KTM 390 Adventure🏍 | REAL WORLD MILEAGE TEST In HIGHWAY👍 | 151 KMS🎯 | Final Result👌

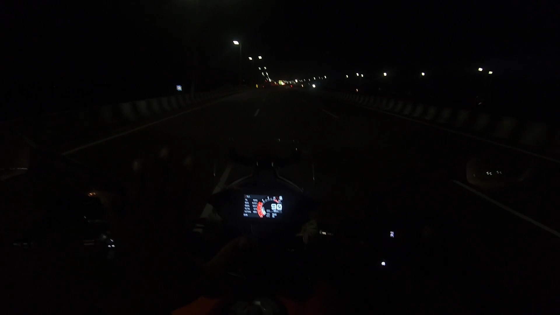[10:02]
100, 110 ஓட்டணுன்ட்டு. அப்போ அந்த டைமில் வந்து இந்த ஆவரேஜ் ஃபியூல் கன்சம்ஷன் இருக்குல்ல டிஸ்பிளேயில், அது எவ்வளோ காட்டிச்சுன்னா வந்து
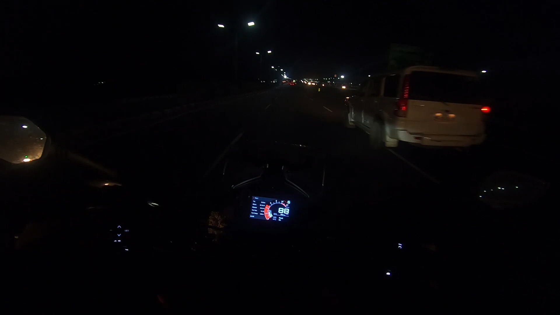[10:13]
27.6 or 27 காட்டிச்சு, அரௌண்டு 28 கிட்டோ காட்டிச்சு, 27 to 28. இப்போ இந்த ஸ்ட்ரெச்சு ஃபுல்லாகவே வந்து 90 தான் மெயின்டைன் பண்ணிகிட்ருக்கேன்.
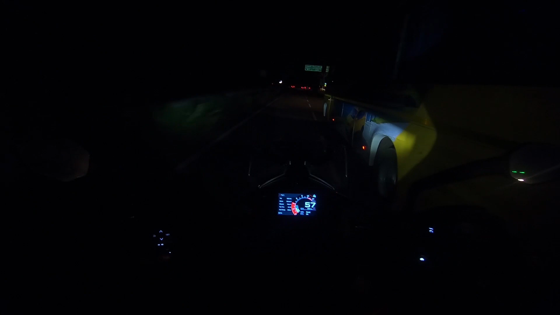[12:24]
இந்த ரோடு செம்ம ரோடுங்கண்ணா, அந்த அவுட்டர் ரிங் ரோடோட இந்த ரோட்டில் வந்து மேடு பள்ளம் ரொம்ப கம்மி.
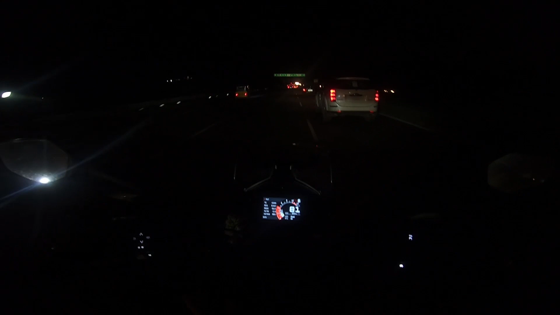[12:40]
ஆனால் அவுட்டர் ரிங் ரோட்டில் வந்து ஒரு 5-6 இடத்துல வந்து ஏகப்பட்ட பள்ளங்கள் இருந்தது. நாசமாக போச்சு. மழை வந்துட்டு.
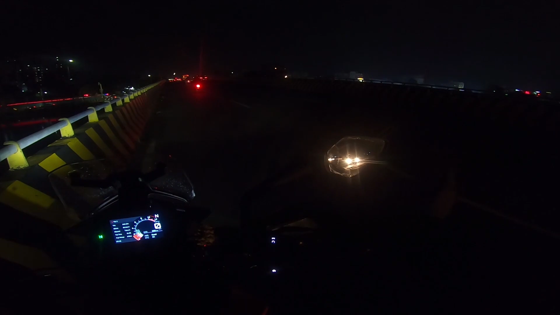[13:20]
கொஞ்சம் ஒரு 7-8 கிலோமீட்டர் தான் வந்திருப்பேன் முன்னாடி. இங்கே வந்தேன்னா போரூர் பாலத்துக்கு மேலே இங்கே சுத்தமாக மலையே இல்லை.